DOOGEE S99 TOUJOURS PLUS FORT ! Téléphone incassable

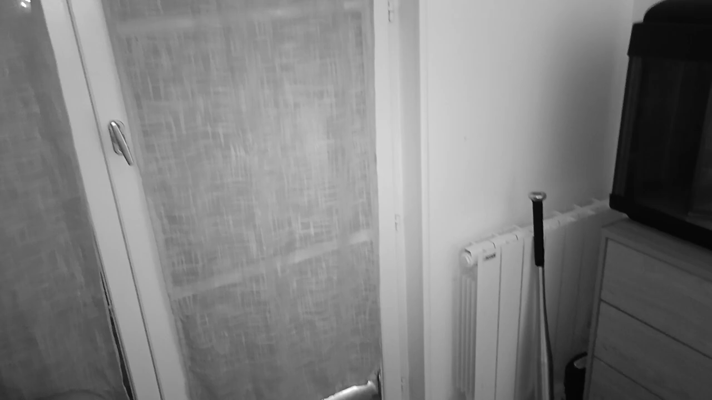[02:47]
Il marche super bien au niveau de la vision nocturne.
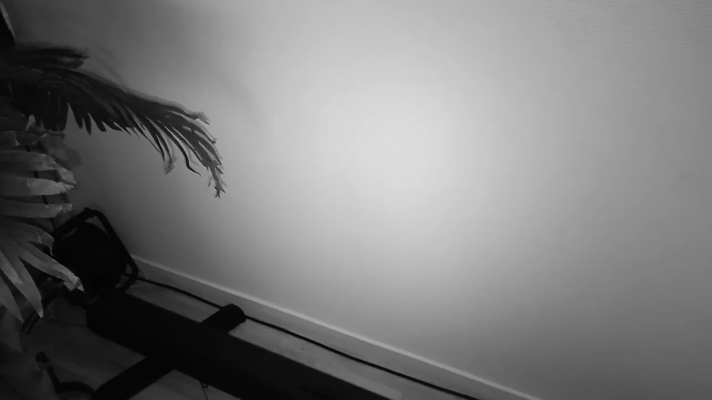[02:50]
Même que vous soyez dans le noir complet, vous pouvez vous déplacer sans problème avec le téléphone.